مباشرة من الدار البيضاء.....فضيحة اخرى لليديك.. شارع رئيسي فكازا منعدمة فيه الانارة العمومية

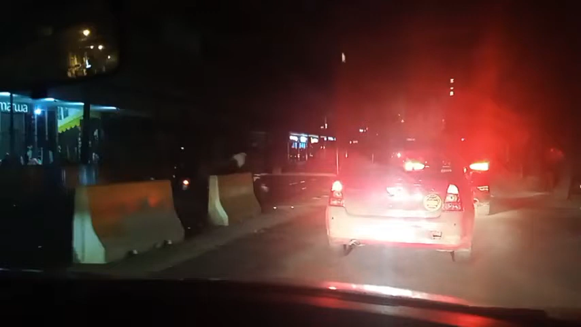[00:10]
مشاهدينا اهلا بكم في حرب مباشر مدينه الدار البيضاء، وكتبوا معنا شارع رئيسي
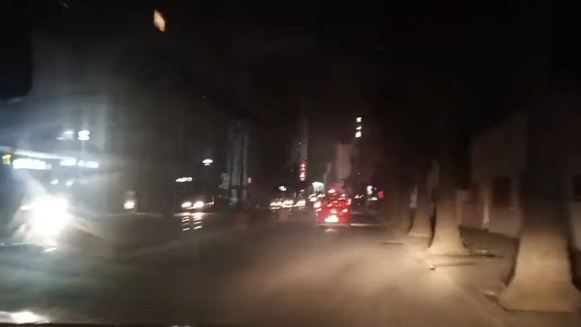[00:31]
حنا كنعرفوا ان ملي كتنعدم الاناره في الطريق راه كيكونوا يعني السائقين عرضه، الله يحفظ، الحوادث السير، كيكونوا الراجلين عرضه
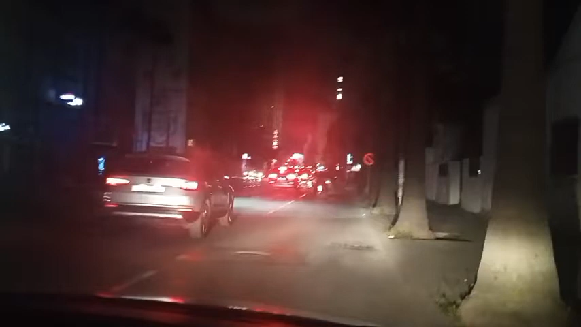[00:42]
للخطر، للسرقه، للاعتداء، اي نوع من نوع الاعتداءات. بحال كنهيئوا واحد الفرصه لي او اي واحد كتسولو نفسه الحق الادب الناس، كنهيئوا لي هذه الفرصه. حنا دابا كاينه 9 الليل اولا ما عرفتش شحال الساعه، دابا شحال الساعه وليد؟ 9:11، فما بالك مع 12 الليل ومع الوحدات
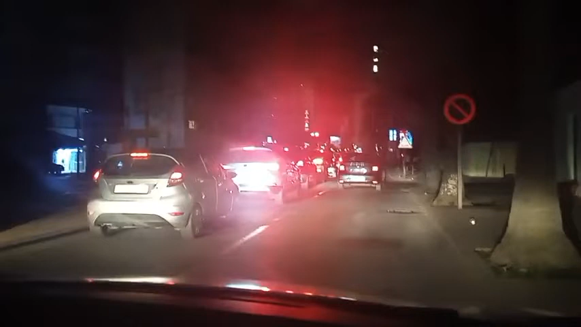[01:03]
الليل، وكنعرفوا ناس كيخدموا بالليل الله يحسن العوان، عيالات خدامين بالليل، رجال خدامين بالليل، كيخرجوا من الخدمه يمشيو لديورهم. ملي غيدوزوا من هذه المنطقه كيفاش غادي يكون الحال وكيفاش غتكون السلامه ديالهم؟ كنتمناو يا ربي الشركه المفوض لها تدبير قطاع الماء والكهرباء انها دير في بالها شويه المواطنين، لان كنشوفوا على الاسف من 1997 من نهار دارت العقده، ليومنا هذا عقده 30 عام، بقى واحد 5 سنين،